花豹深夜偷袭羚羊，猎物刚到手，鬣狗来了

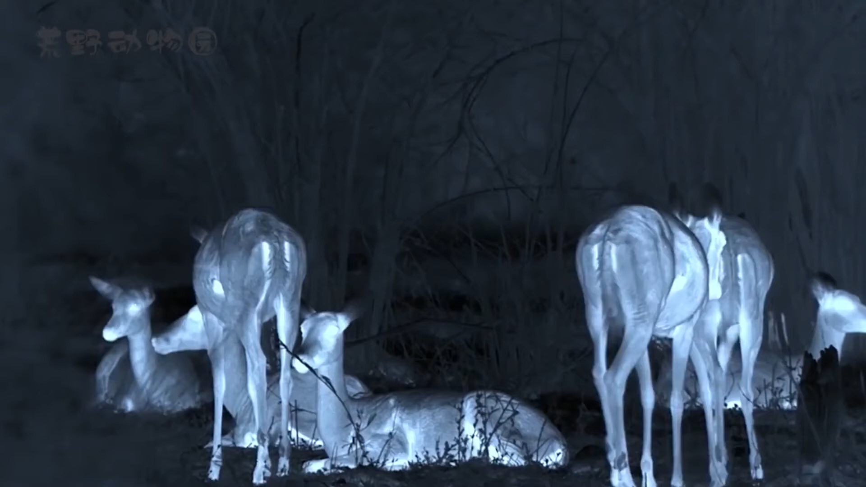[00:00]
草原的夜晚正在反除食物的羚羊还不知危
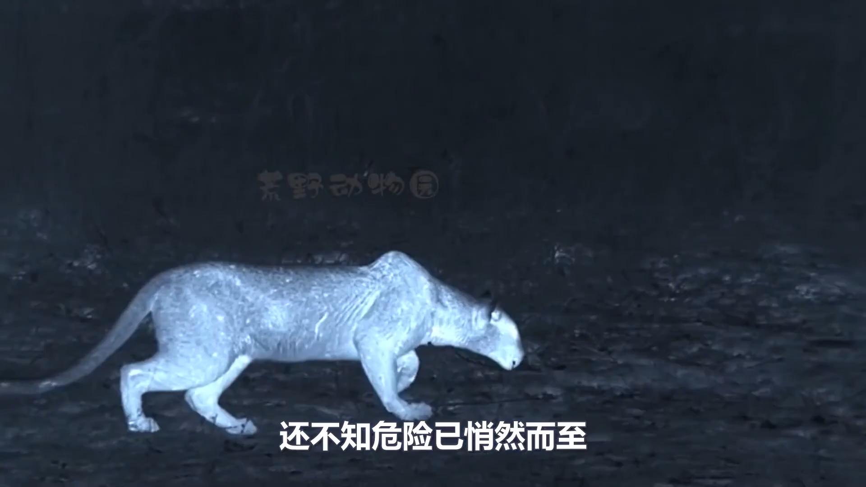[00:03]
险已悄然而至看花豹的动作显然是要深夜偷袭羚羊花豹的夜视能力超群能清晰观测到羚羊群的一举一动
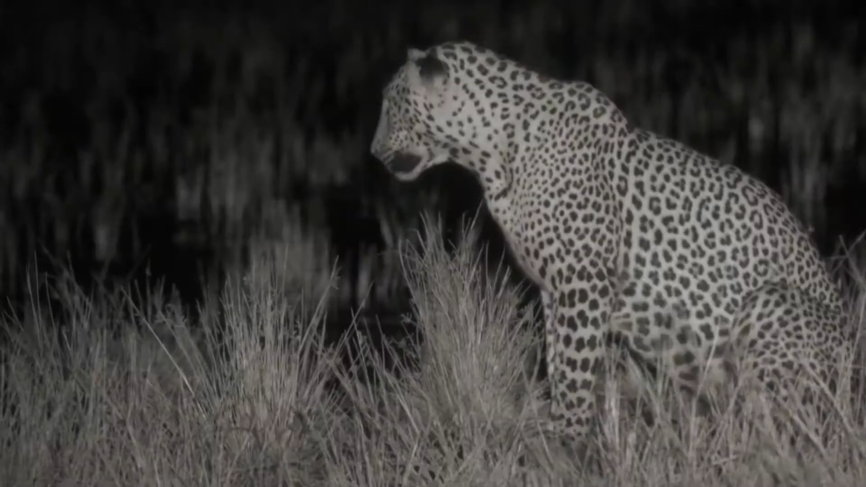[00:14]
圈个有用花豹的夜视能力花豹是典型的夜行性大型猫科动
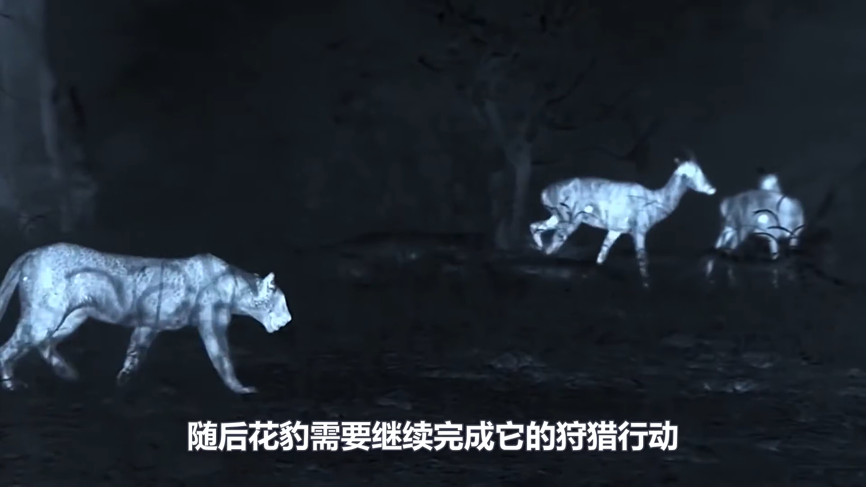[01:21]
续完成它的狩猎行动不过因为猎狗的这个小插曲当前位置肯定是无法埋伏因此花豹借着夜幕的掩饰四下寻找新的埋伏
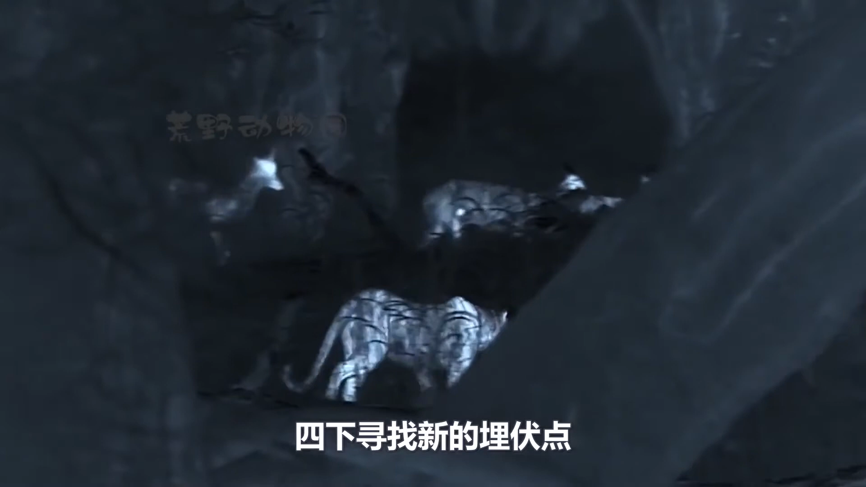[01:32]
点硕大一只花豹却在羚羊群中任意穿梭
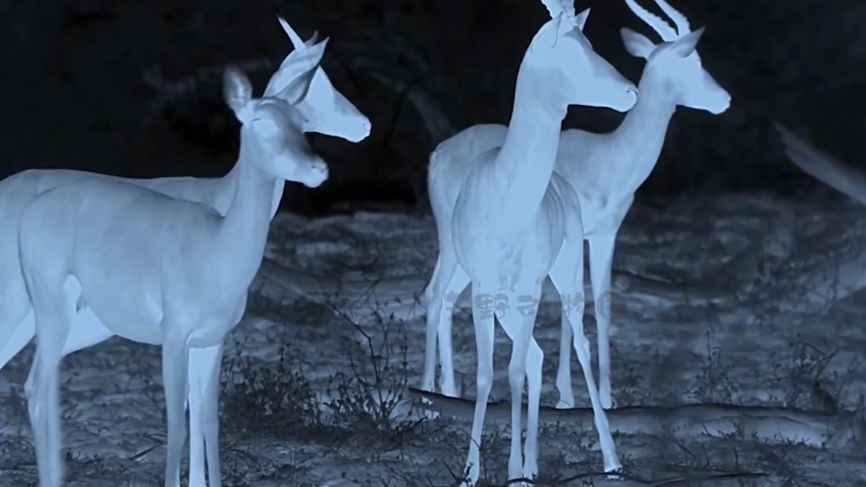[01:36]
而且行动还无声无息简直就是天生的暗夜猎狩经